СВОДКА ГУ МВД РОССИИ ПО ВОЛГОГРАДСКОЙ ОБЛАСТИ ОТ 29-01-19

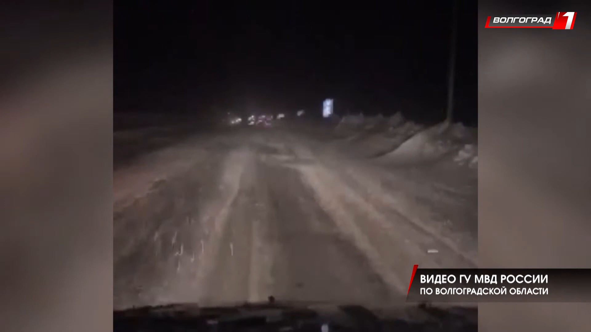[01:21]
Вчера из-за непогоды на трассах области вновь вводились ограничения по проезду транспорта.